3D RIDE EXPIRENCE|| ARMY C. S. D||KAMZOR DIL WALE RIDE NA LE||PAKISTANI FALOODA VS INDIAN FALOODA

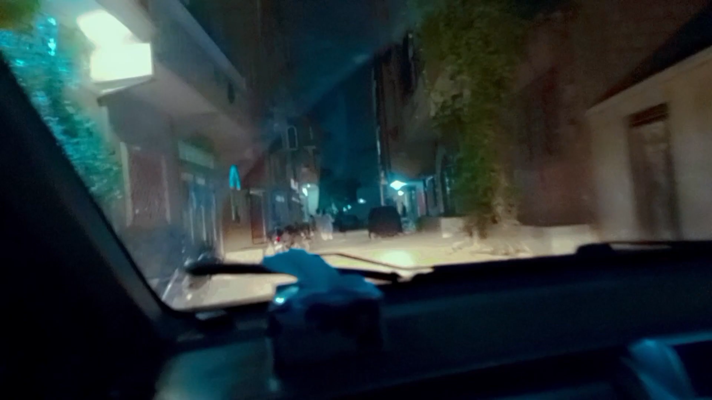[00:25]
जहां में आपका स्वागत है तो आप सुच रहेंगे अभी मैं अंधेरे में कैसे दिख रही हूं और कहां निकल रहे हैं तो आज हम आपको ले चल रहे हैं एक लॉग ड्राइफ पे और जहां हम जाके खाएंगे
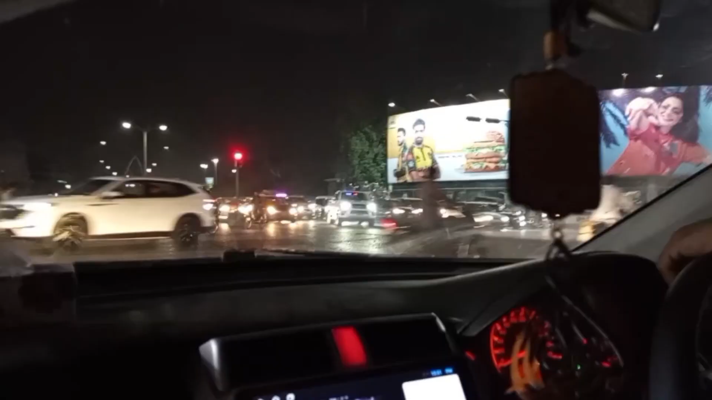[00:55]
शॉपिंग मास ऑफ असहरी के टाइम पे ही बंद होंगे तो यह हम लोग निकल चुगे ते और रास्ते में यहां पर
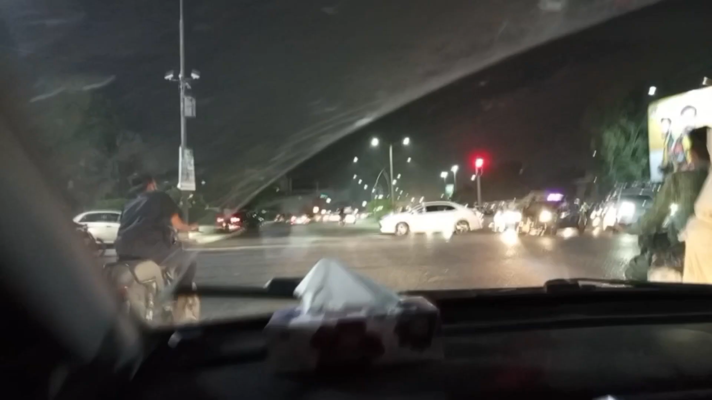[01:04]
ट्राफिक लाइट ओन हो गई है जो कि हमेशा कभी ऐसा नहीं हुआ है कि सिगनल खुले
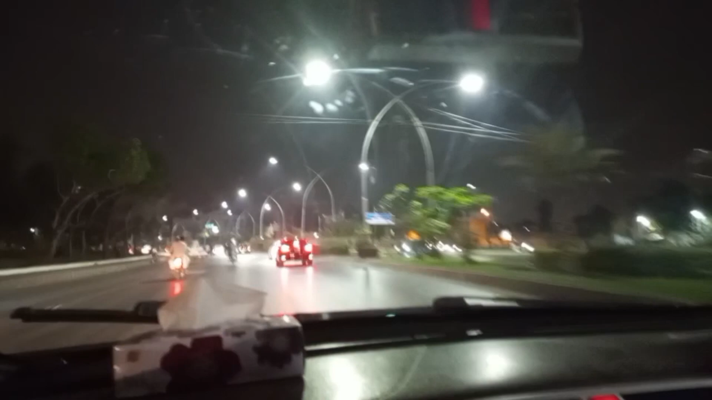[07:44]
कर वा लिया और हम निकल पड़े हो देखिए सुनी सुनी रोडे कि इतनी
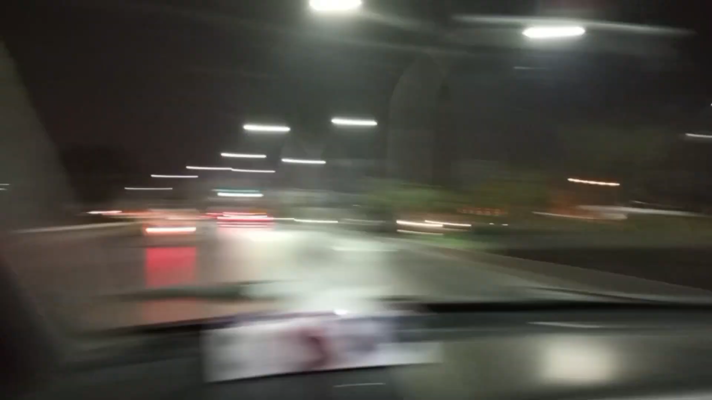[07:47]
प्यारी लग दिनी पुपसूरत
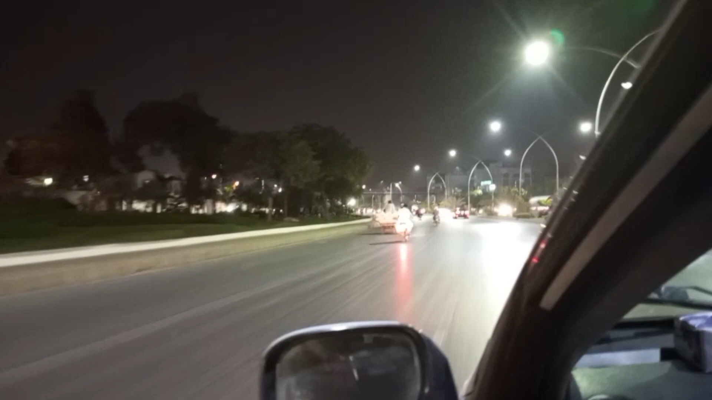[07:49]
लगती है और यह जो बगल का जो रोड का पेड़ पौदे दिख
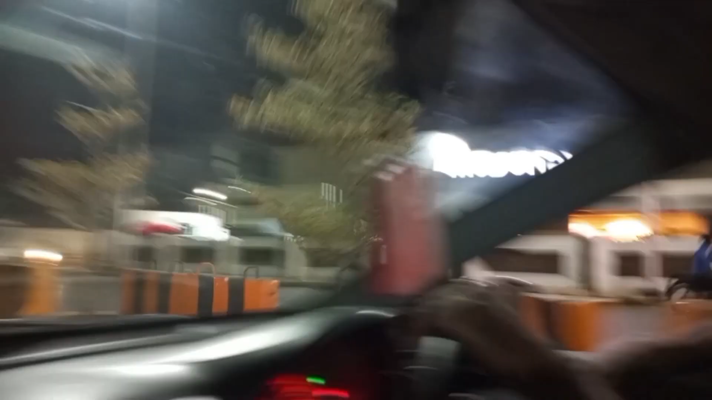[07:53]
रहे हैं और इतनी खुपसूरती सा सजा